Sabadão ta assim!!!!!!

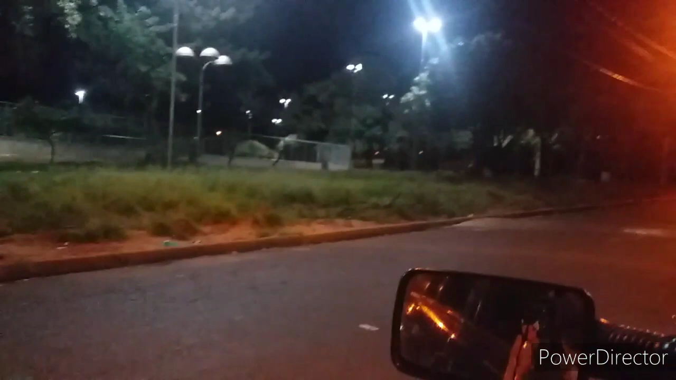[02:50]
Não tem ninguém. Mas também ninguém está cumprindo em quarentena não. Tem um monte de gente para a rua. Aqui, olha. A padaria entrando gente normal, saindo.